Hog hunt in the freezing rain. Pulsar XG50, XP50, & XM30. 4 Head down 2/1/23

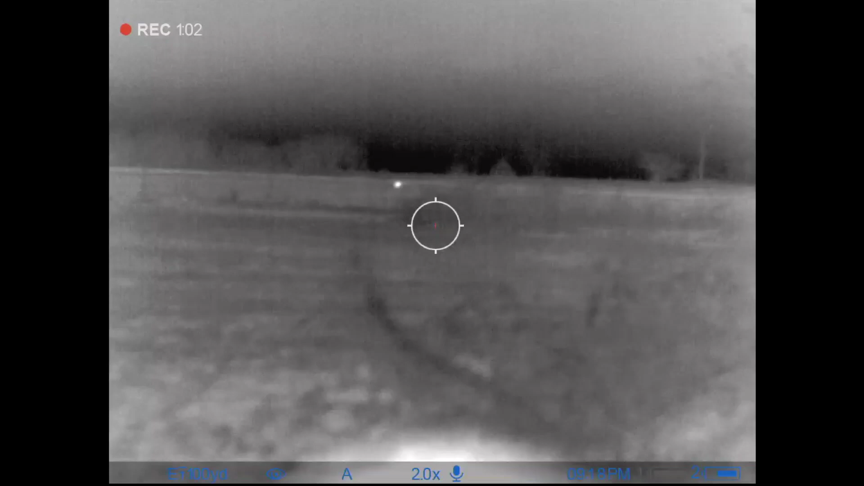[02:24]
Hey, that pig's a little disoriented.
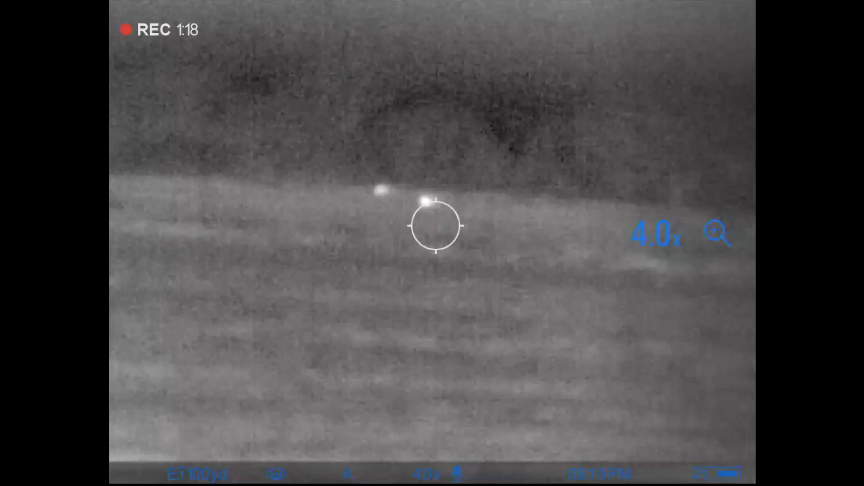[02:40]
There's a car going down the hill. Maybe it's just a pig. Okay.